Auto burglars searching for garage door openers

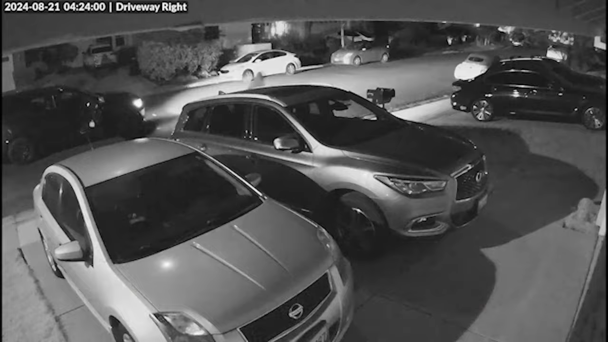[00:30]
Neighbors living off of Blackstone Drive in Danville
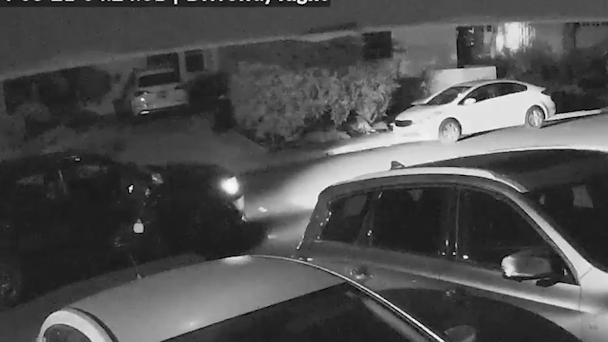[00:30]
say a group of people came back looking into their cars and possibly searching for their garage remotes again.